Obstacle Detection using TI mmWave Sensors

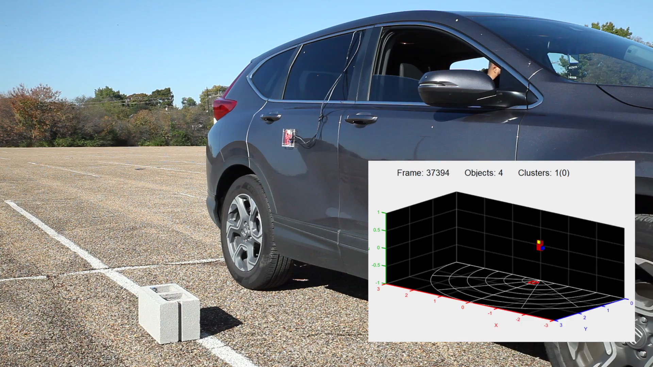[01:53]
Curbs, which are difficult to detect using other sensing modalities, are easily sensed by millimeter wave sensors.